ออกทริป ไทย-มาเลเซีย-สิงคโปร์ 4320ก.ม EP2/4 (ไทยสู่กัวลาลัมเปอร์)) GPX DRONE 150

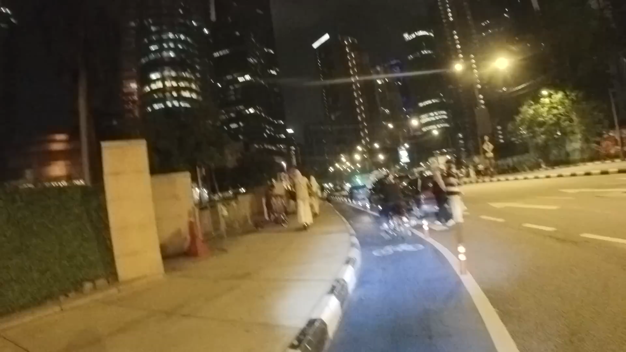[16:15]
สูงชิปเท็งตอนนี้นะครับทุกคนเราอยู่ที่ตึก KLCC นะฮะหรือว่าตึก Twin Tower นะที่เป็น ไอคอนข